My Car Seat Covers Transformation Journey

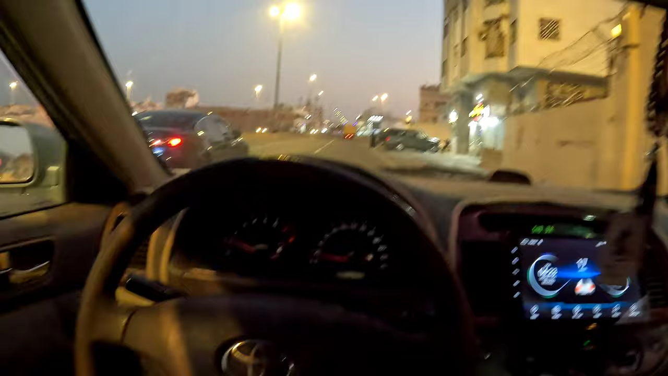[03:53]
वो देखो इसके काम, रॉन्ग वे पे चला रहा है गाड़ी। खैर अल्लाह हिदायत दे।
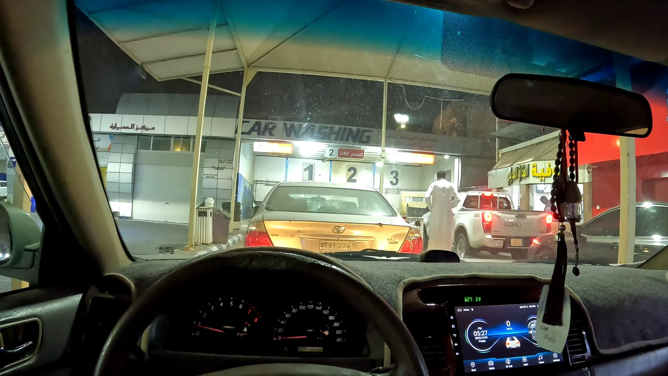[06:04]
इधर तो भाई लाइनें लगी हुई हैं गाड़ियां धोने के लिए, मतलब धुलवाने के लिए, लेकिन कोई बात नहीं, गाड़ी धुलवा के लेके जाएंगे।
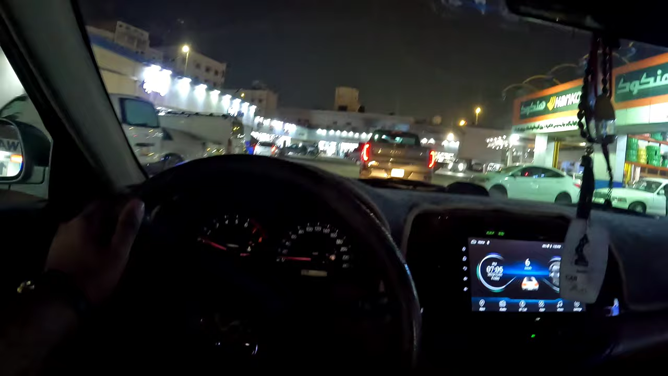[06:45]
तो अल्हम्दुलिल्लाह अल्लाह का शुक्र है, गाड़ी शाड़ी धुल गई है। तकरीबन मैं कोई 5:30-6 बजे घर से निकला था और अभी 8 बज रहे हैं।